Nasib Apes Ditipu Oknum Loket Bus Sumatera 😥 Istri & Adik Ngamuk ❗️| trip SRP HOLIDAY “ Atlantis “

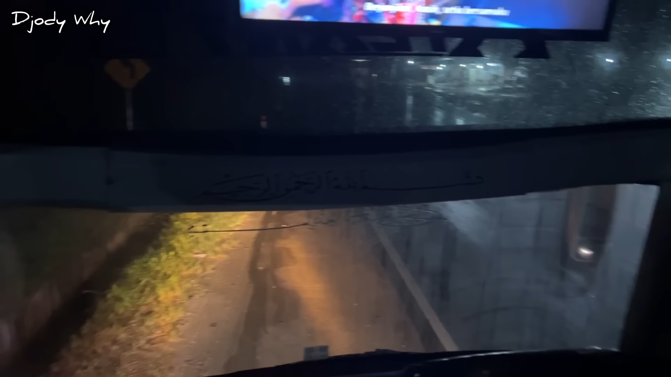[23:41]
7.19. Ini berhenti dulu, bisnya masih berhenti ya di sini. Dan ternyata krunya makan dulu, teman-teman ya. Makan pecel lele di belakang. Udah kita tungguin dulu, mungkin lapar apa gimana. Krunya pada makan dulu sama pengawalnya, sama orang agen.